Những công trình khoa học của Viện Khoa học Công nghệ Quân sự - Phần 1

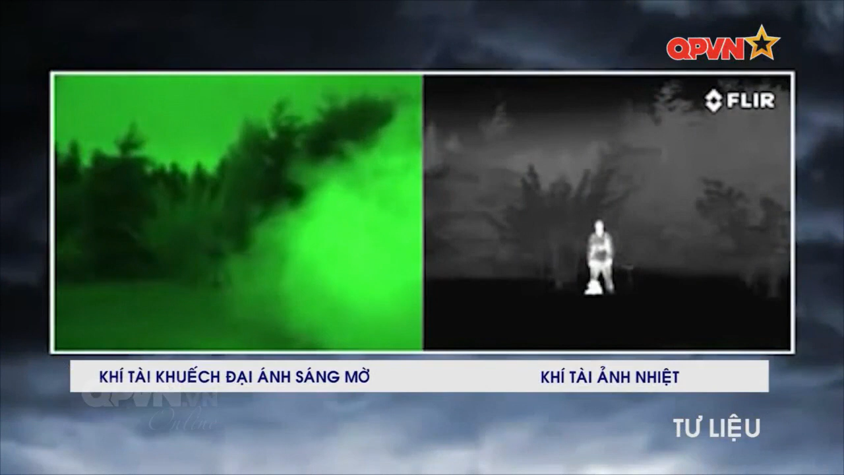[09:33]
trang bị cho bộ đội chống được các thiết bị quan sát ảnh nhiệt của đối phương, các trang bị ngụy trang cho người chiến sĩ.
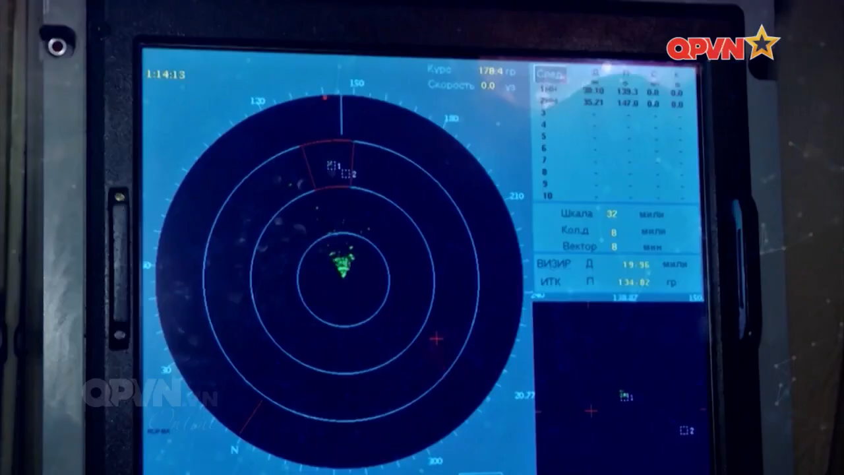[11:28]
Nhiều chương trình đề án lớn được triển khai thực hiện.
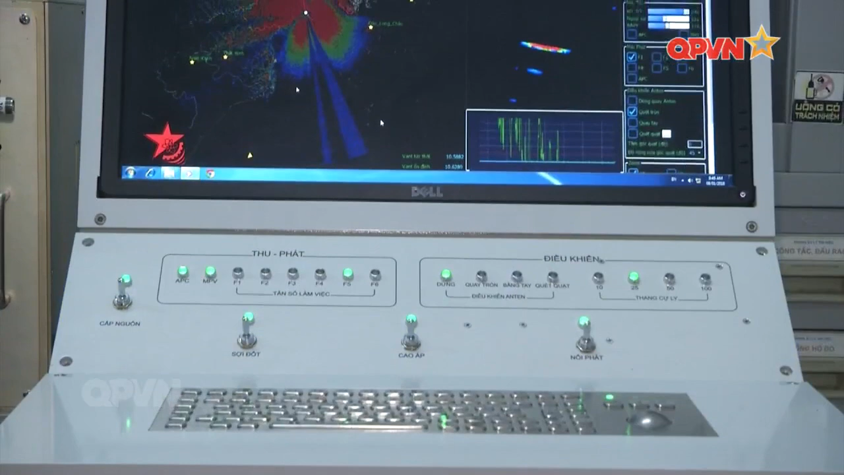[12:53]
Một sản phẩm radar khác là radar MR-10M.
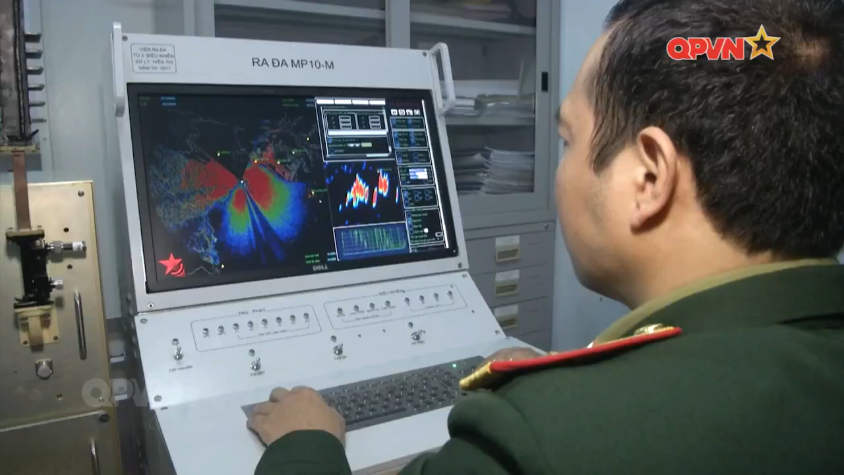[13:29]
Đặc trưng của sản phẩm là hệ thống xử lý xây dựng trên ghi phần mềm, có những tính năng vượt trội so với radar cũ, là khả năng báo mắt mục tiêu một cách tự động hoàn toàn.
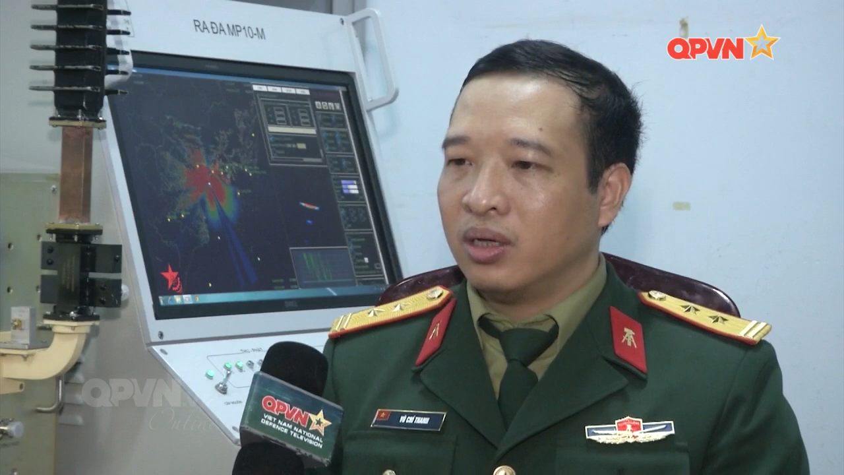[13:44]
Điều này rất có ý nghĩa trong ứng dụng đơn vị là trách thủ có thể thao tác một cách dễ dàng đối với hệ thống mới. Sản phẩm của đề tài mang lại kết quả hữu ích cho đơn vị chiến đấu sử dụng trang bị radar này.